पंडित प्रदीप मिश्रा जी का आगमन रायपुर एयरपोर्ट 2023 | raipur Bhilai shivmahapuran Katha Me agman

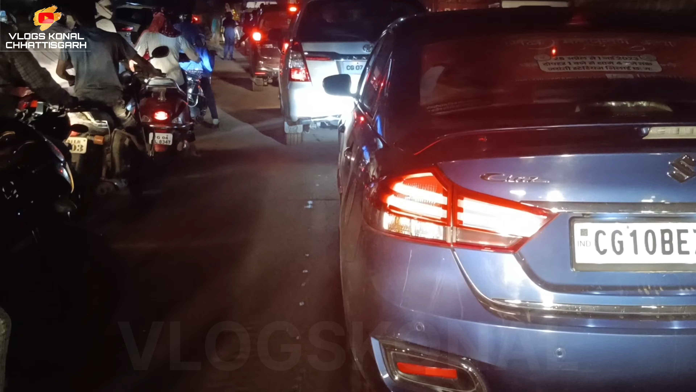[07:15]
करा दिये हैं इसलिए सब पूरे गाड़ी को साइड आइट साइट करा दिये हैं और फोलो
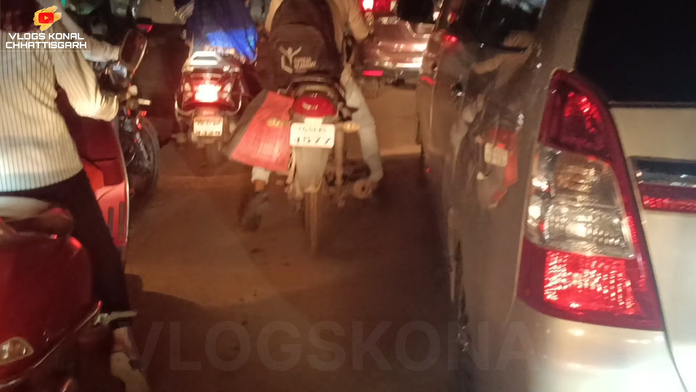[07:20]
गाड़ी भी चल रही हों अब
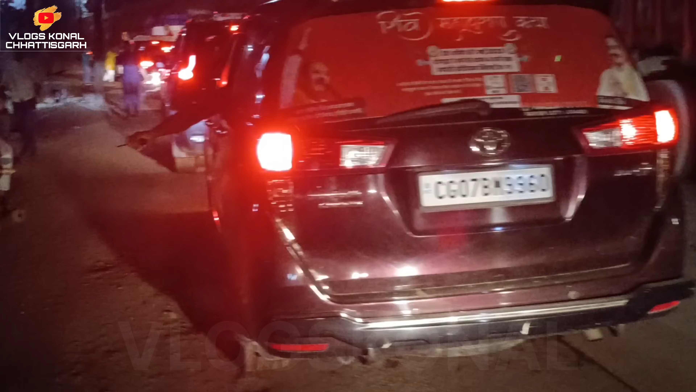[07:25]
यह रहा पंडित प्रदिप मिश्रा जी का गाड़ी फूरा एकदम फोलो
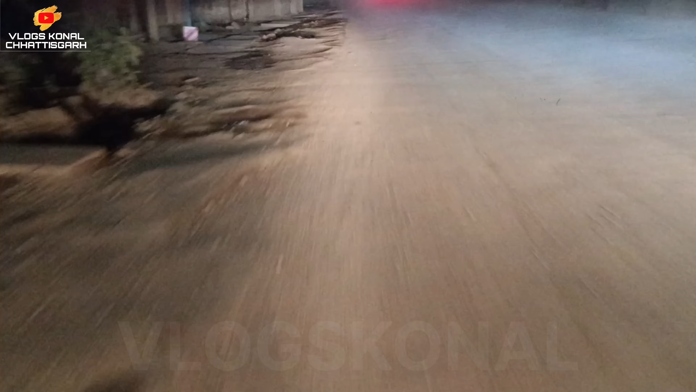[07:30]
प्रेटिंग के साथ निकल रही है जबर्दस टैप में और तुफान टैप � चल रही भाई एक दम गाड़ी
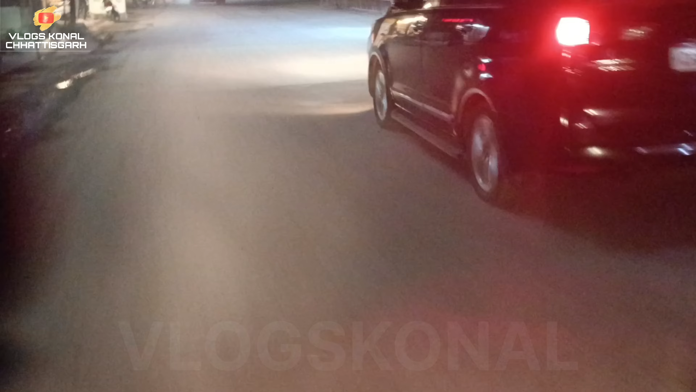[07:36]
सभी गाड़ी वो सामने जा रहे हैं सफारी पर बैटके पंडित जी